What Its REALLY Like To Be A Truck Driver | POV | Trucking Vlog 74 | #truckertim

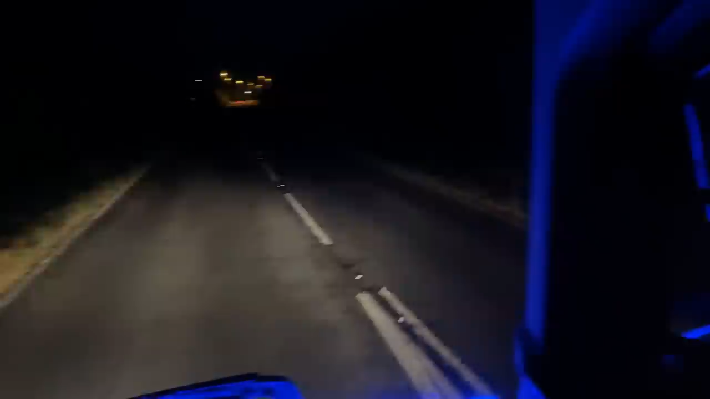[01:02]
It's the first time I've seen my marker lights at night. They're quite bright, aren't they? They might be a bit annoying, actually. So it's going to be a lovely long ride down to Portsmouth.
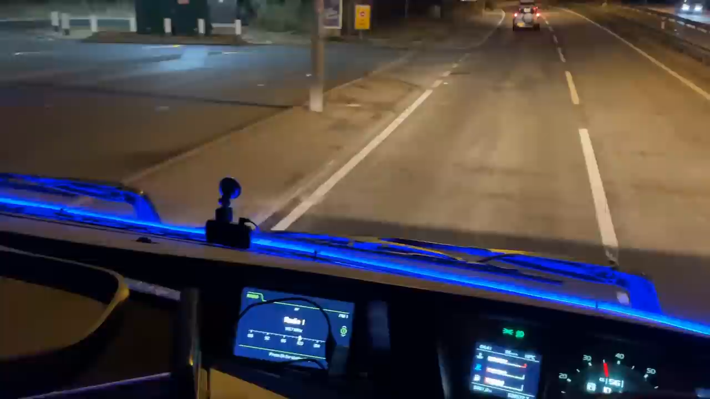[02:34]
Was that my tang hat sliding around on the bed there? Tang. Give us some tones. Oh, sat-nav gave some tones. Just telling me that there's an average speed check through here. Whoa, look. It's got a little turner's lorry. We're having him. Whoa, we might blow him over, look. Look at that little thing. Coming through. Hey. Is he going to flash me in? Is he going to flash me in?